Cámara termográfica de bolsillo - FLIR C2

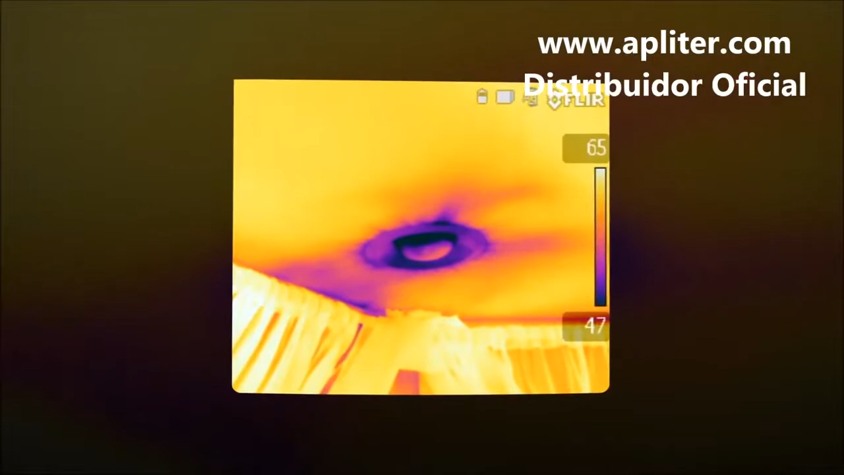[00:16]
Como líder en innovación del sector, FLIR ha creado otra solución más impresionante.
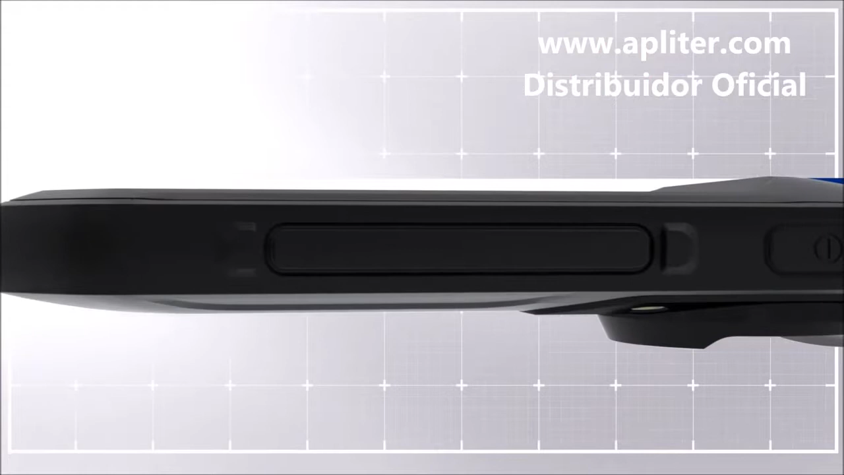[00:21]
La cámara FLIR C2, la primera cámara termográfica de bolsillo con funciones más completas del mundo. Tenga la mano lista para ponerla en marcha, de forma que no pierda ninguna oportunidad de descubrir los problemas antes de que vayan de mal en peor.
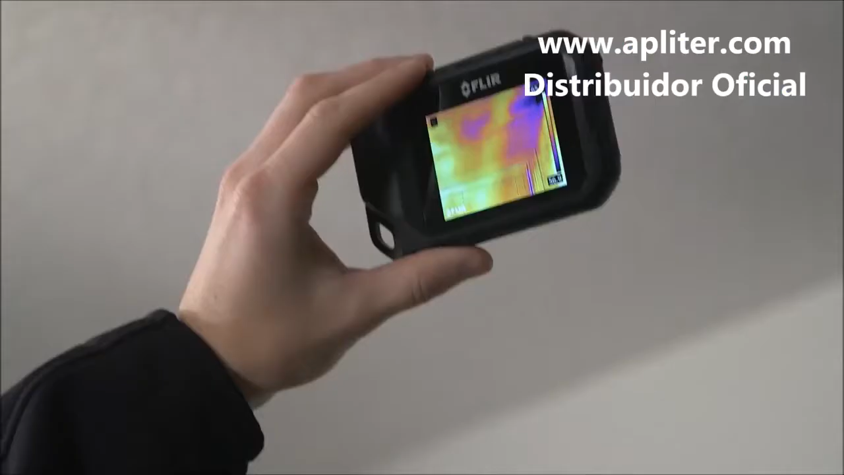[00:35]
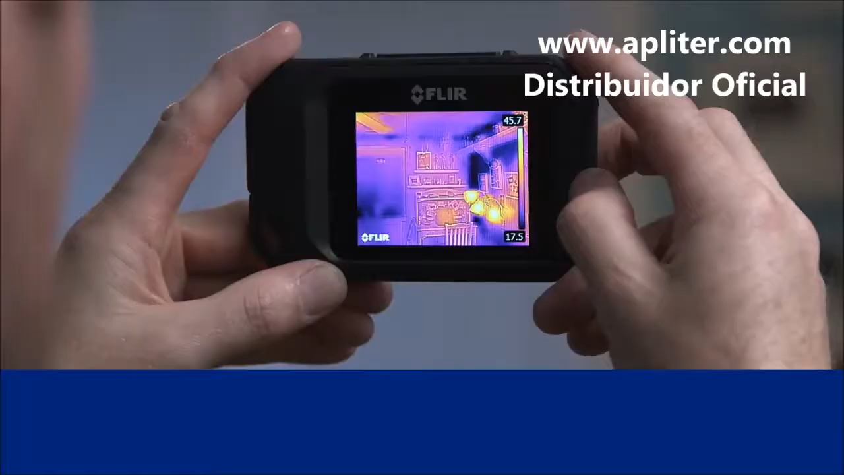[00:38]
Descubra lo que no podía ver antes, como las pérdidas de calor y dónde mejorar la eficiencia energética.
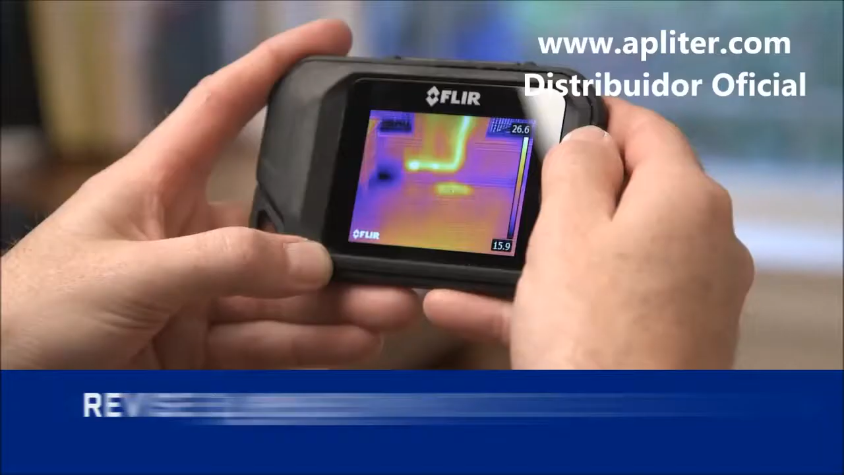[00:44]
Encuentre los puntos problemáticos en tejados y tuberías ocultas en las paredes.
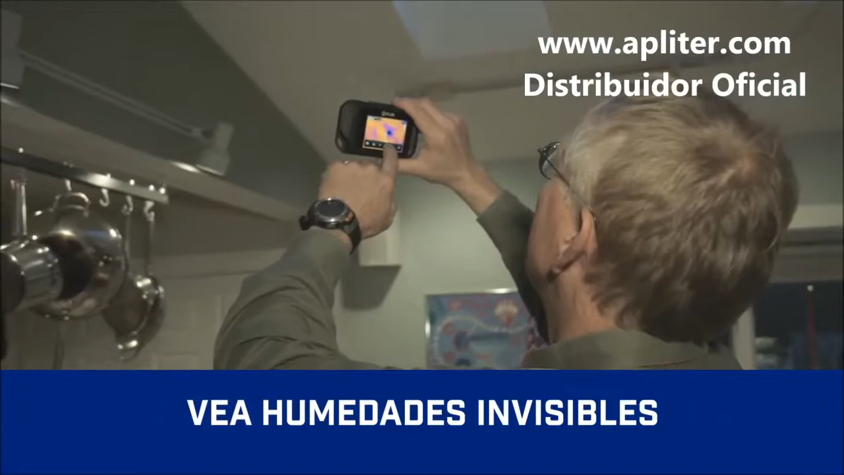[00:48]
Encuentre señales sutiles de daños por agua. Compruebe los sistemas de calefacción y el flujo de aire.
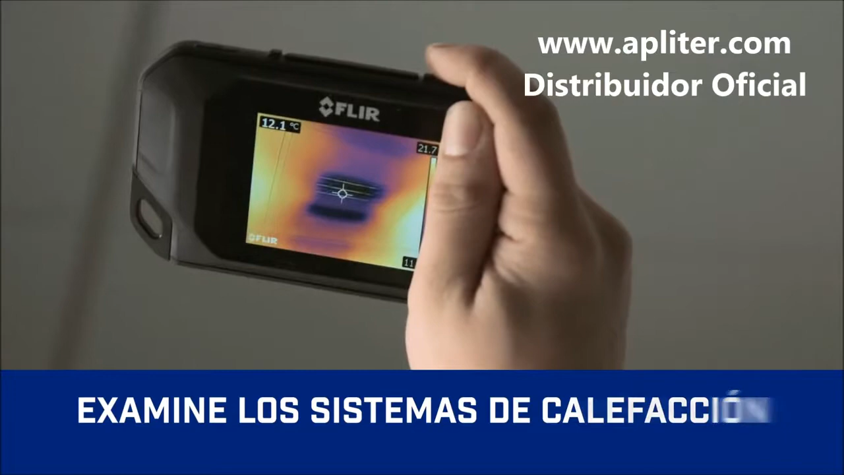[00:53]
On screen: spot 12.1°C
Examine las zonas activas eléctricas y más.
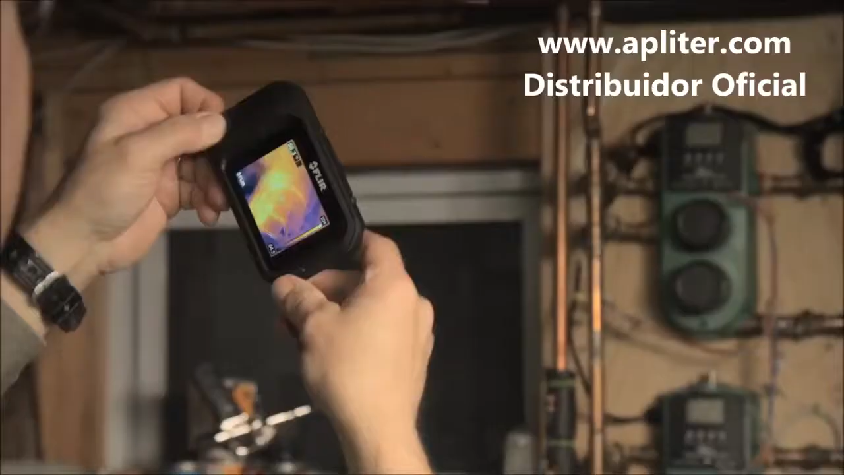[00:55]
Al tratarse de una cámara térmica y visible con un amplio campo de visión, la C2 facilita la captura de aquello que necesitan ver los profesionales de la construcción.
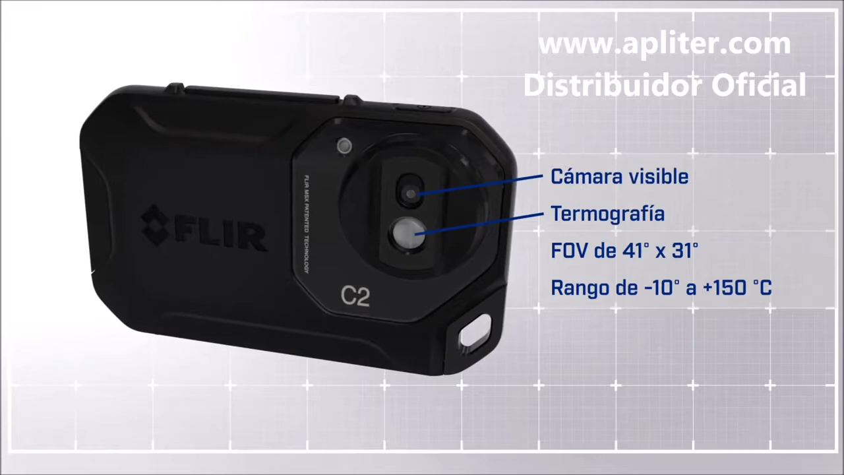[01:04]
Con control en pantalla táctil, que pone las herramientas de diagnóstico a su alcance.
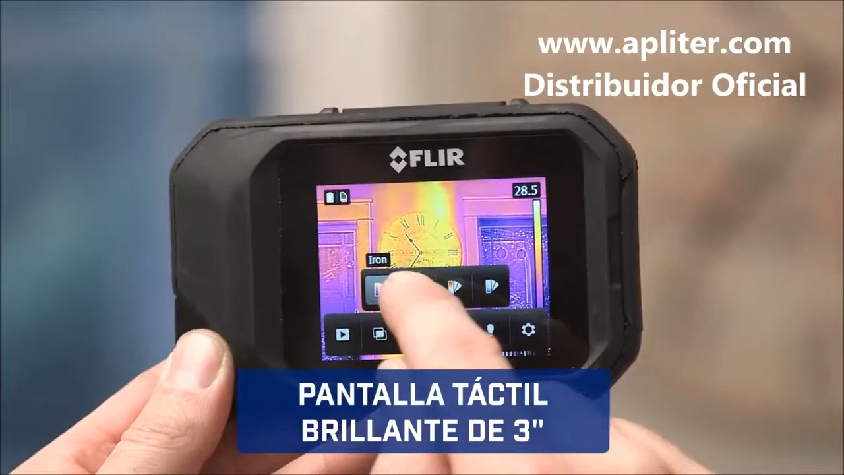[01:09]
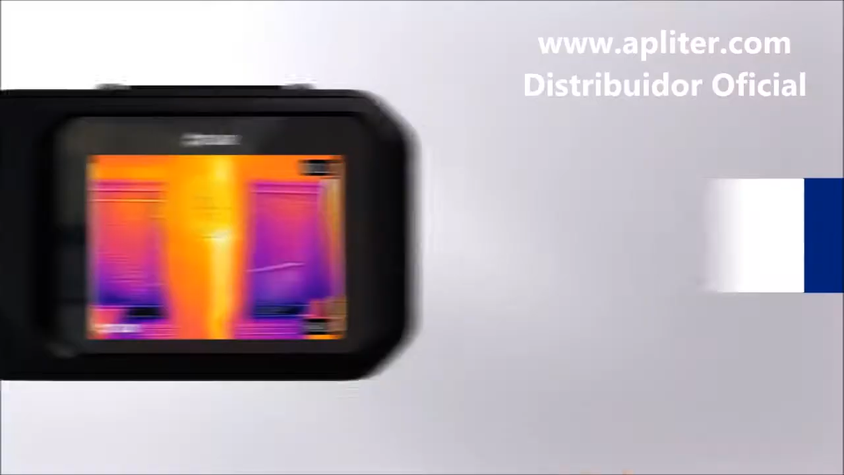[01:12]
La mejora con MSX patentada añade detalles en la imagen para que pueda identificar lo que está viendo.
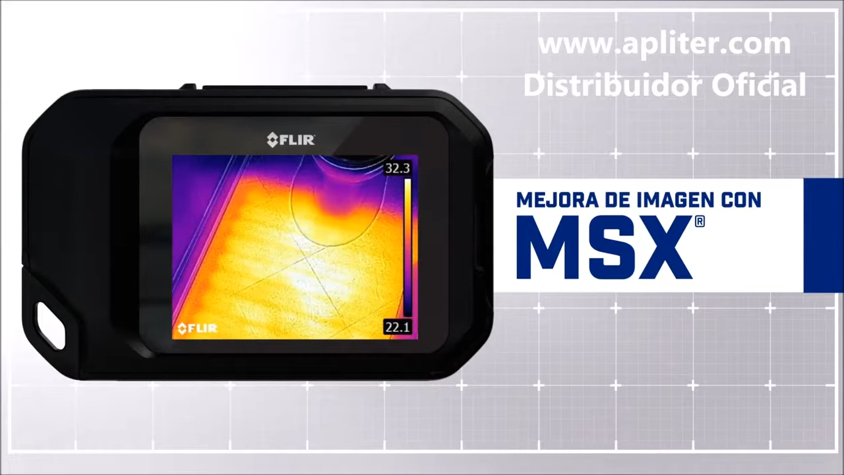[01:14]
Luz de trabajo y flash incorporados, y descarga sencilla de imágenes en formato JPEG radiométrico
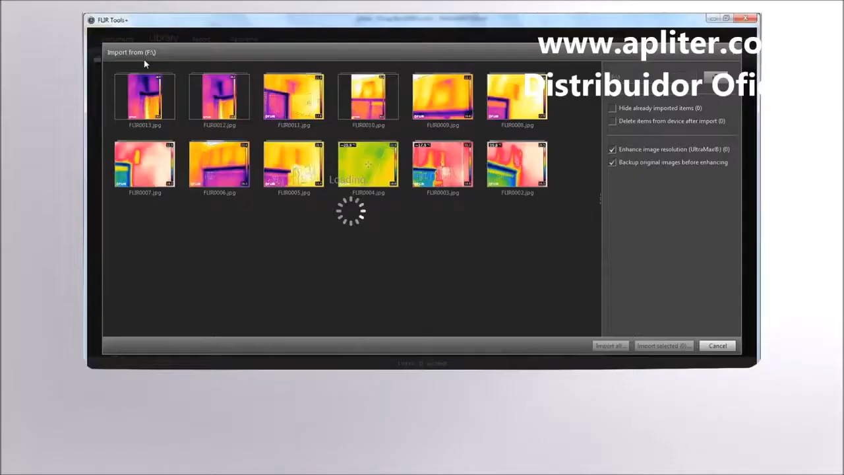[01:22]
para realizar un cómodo análisis y crear informes convincentes.